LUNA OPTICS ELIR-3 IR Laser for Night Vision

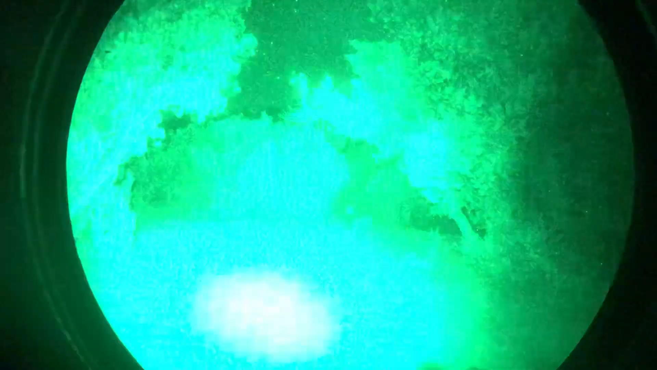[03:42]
50 yards ahead here is a steel silhouette target this
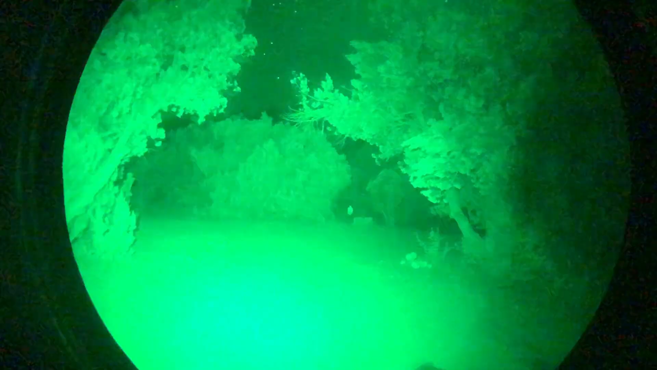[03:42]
is a helmet light just to light up
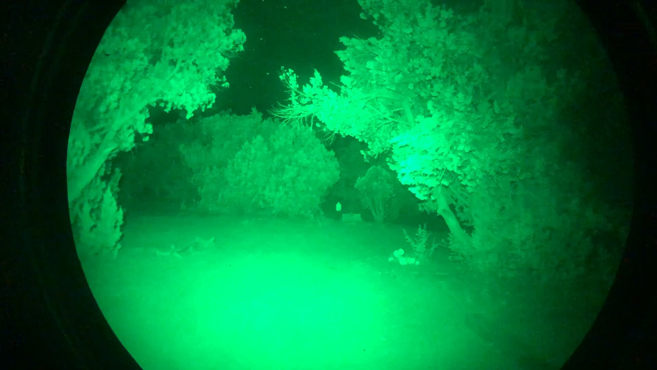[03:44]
the area so you can see what we're looking at with some better light and then first
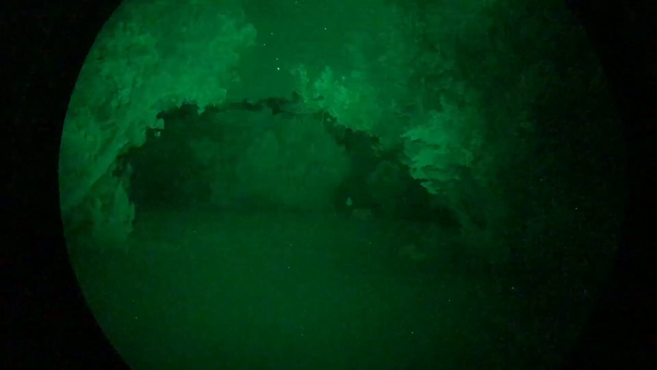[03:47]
up is going to be the luna with the filter in place at the maximum power setting and keep in mind this is on a no moon night so it definitely lights up the target but it's still pretty dim especially for a dark night like this the tube i'm using in this video it's an older tube from 1996 probably omni 3 to omni 4 specs it's
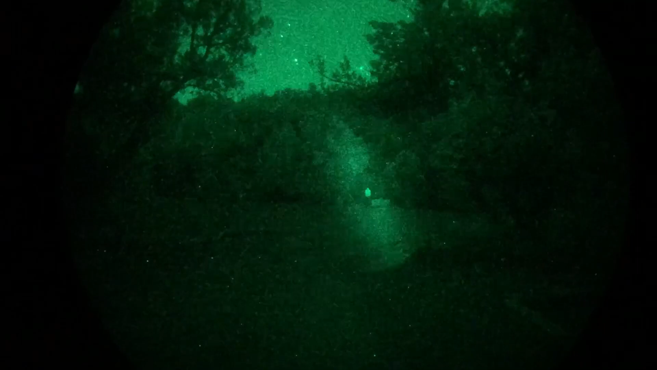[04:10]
a 10 160 format tube no gain control non auto gated and as you can see it still works really good all right here i'm just adjusting the output of the laser from you
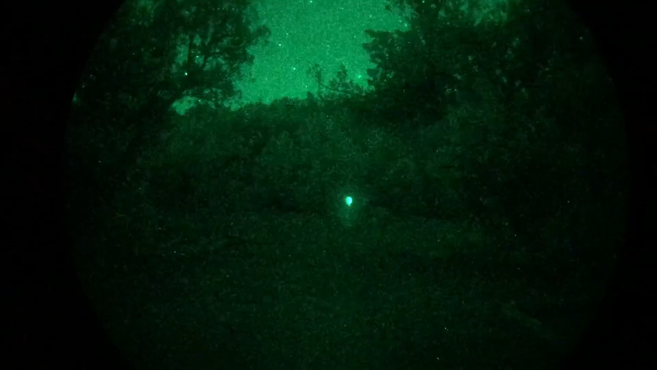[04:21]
know the biggest setting or the widest setting down to pointer size and as you can see with the filter in place it looks a lot like most other eye safe laser pointers all right so i took the filter off and
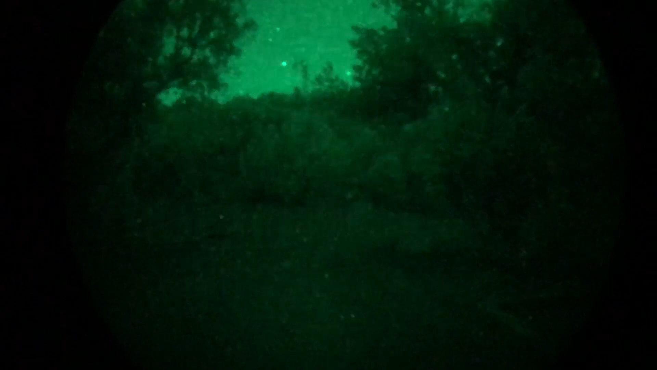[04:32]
now this is going to be the luna with the filter removed the widest setting at maximum power and as you can see that's a pretty noticeable difference in output
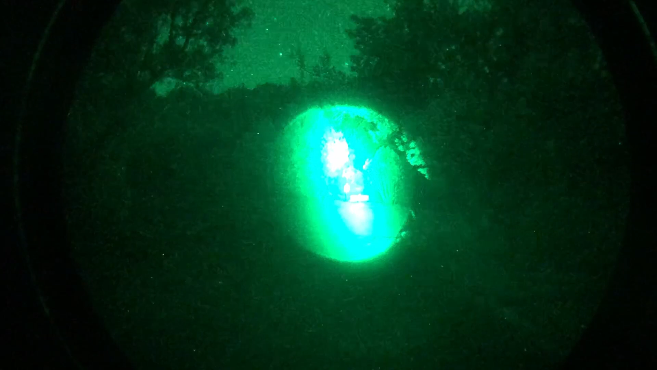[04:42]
adjusting it down to pointer size you could definitely see that this thing is a lightsaber
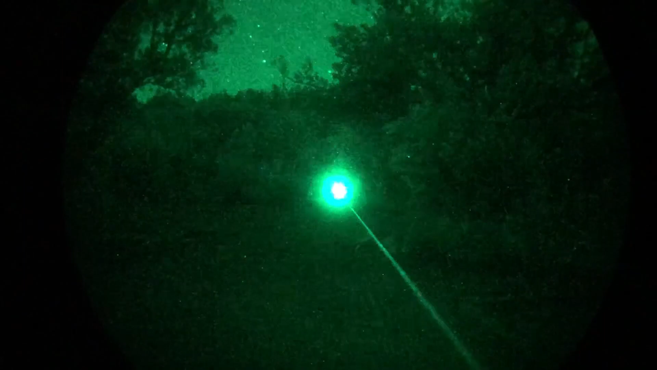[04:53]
so here's an example of the benefits of the potentiometer uh you know power knob on the luna because you can adjust the output brightness of the laser quite a bit fine-tune it to how you want it
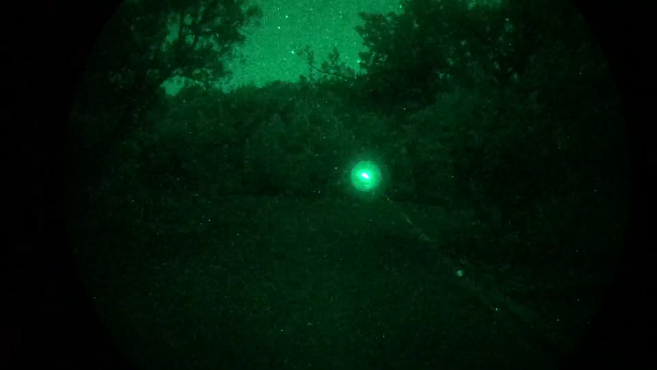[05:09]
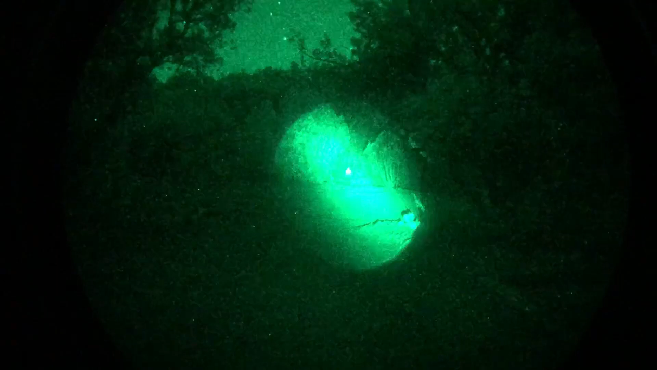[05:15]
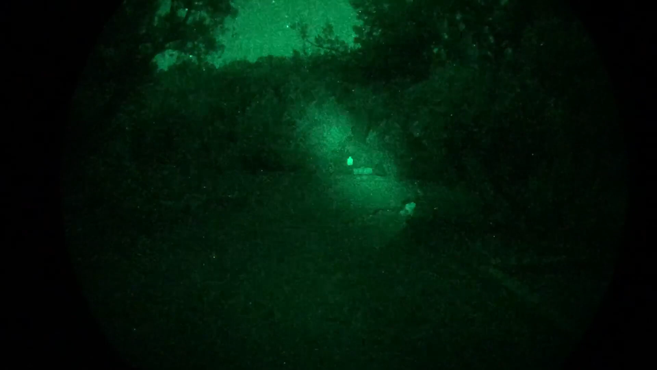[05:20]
so here's a steiner d-ball d2 it's an led-based uh ir
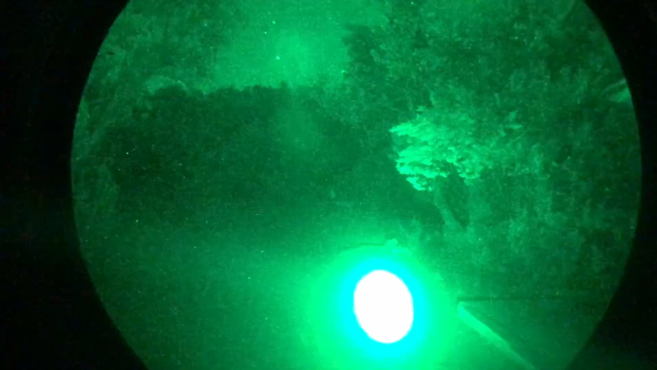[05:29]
illuminator and this
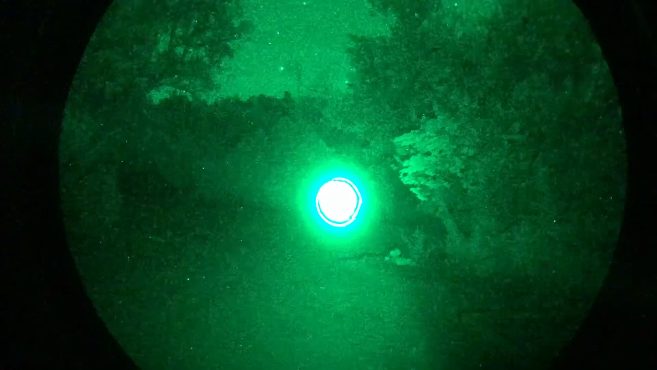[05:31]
is set to the tightest setting and this is just to show you the difference between the laser and the led you know the led has a lot more spillover compared to the laser now with the d2 there's only two
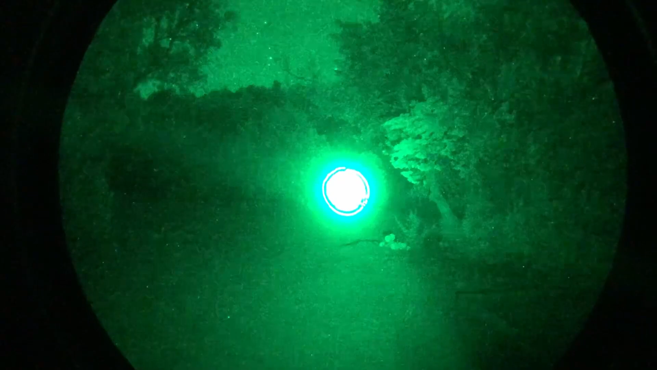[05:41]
power outputs uh there's this one and then there's a higher setting so you don't have the ability to uh to adjust the power output here's the wider setting on the d2 and then just the pointer
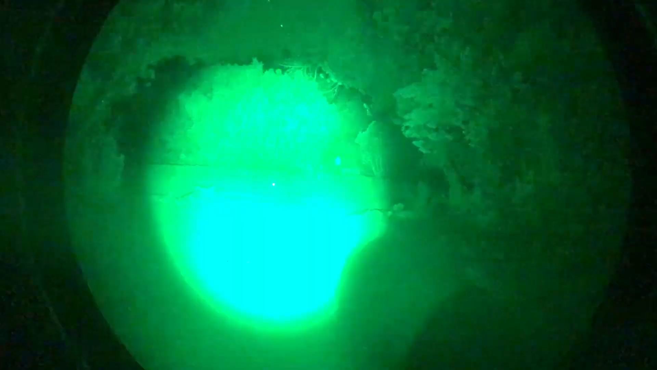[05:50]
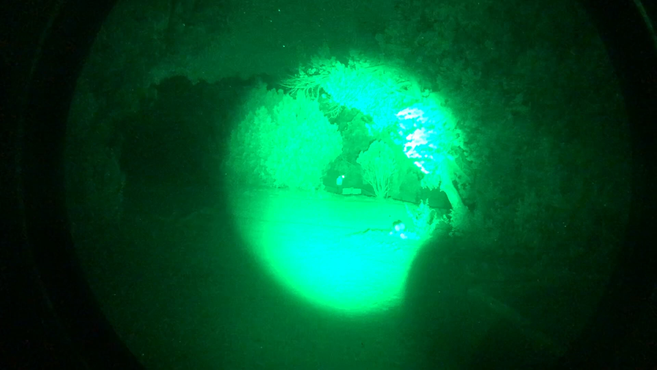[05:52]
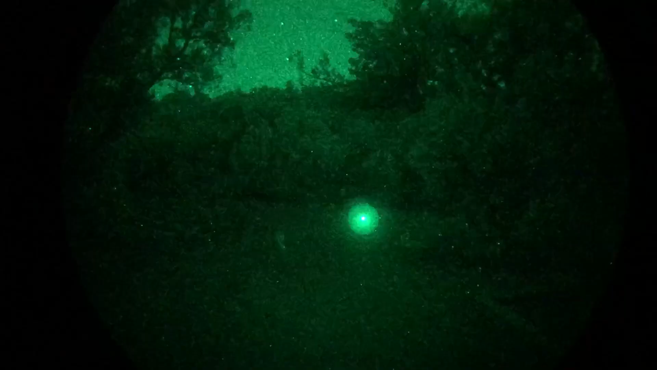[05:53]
and here's a side-by-side of the luna filter and no filter